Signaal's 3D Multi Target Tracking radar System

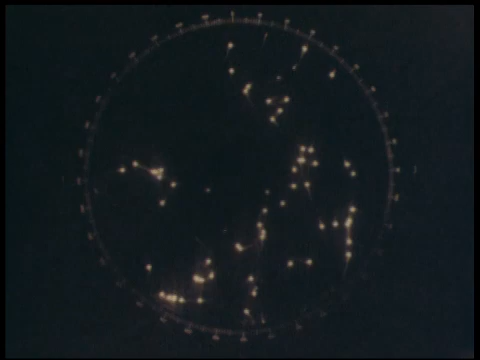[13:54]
Thus, Hollands' signal's three-dimensional multi-target tracking radar system will simultaneously track 100 targets,